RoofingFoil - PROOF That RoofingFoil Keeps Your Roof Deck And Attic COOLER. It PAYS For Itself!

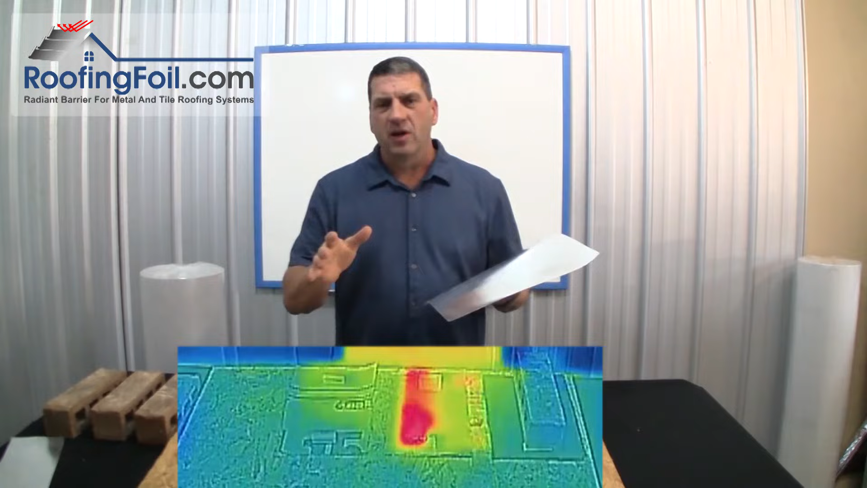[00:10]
In this video I'm going to use thermal imaging to show exactly how much heat the roofing foil all-in-one, underlayment, and radiant barrier, how much heat it reflects underneath a metal or a tile roof.
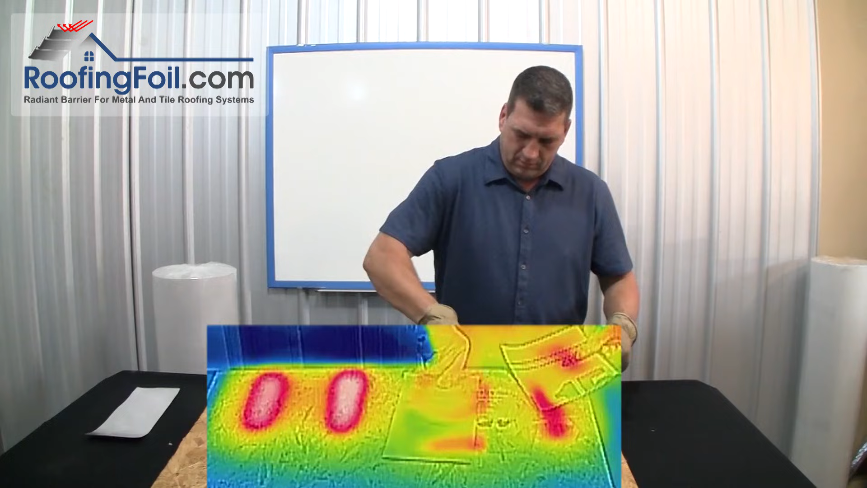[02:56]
put those to the side. I'm going to take a quick look at the thermal imaging camera
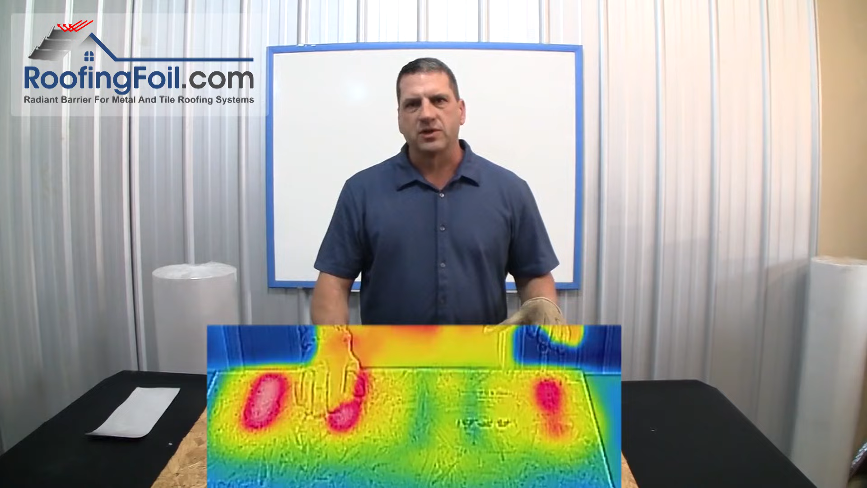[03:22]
the typical synthetic underlayment and the and the tar paper were virtually identical and you can see here the roofing foil underlayment virtually no heat transferred through.
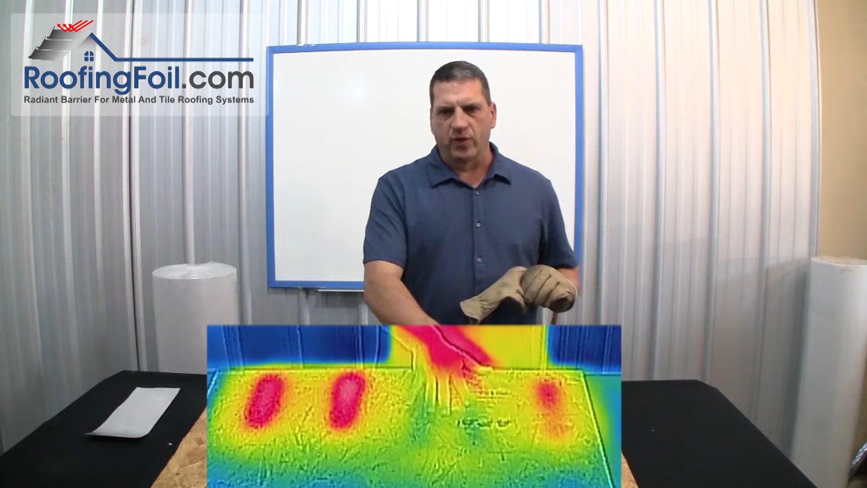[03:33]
You may be able to see a little couple of spots where the foam pieces were where you had a little bit of thermal bypass coming through which is normal and that would happen through the battens there'd be some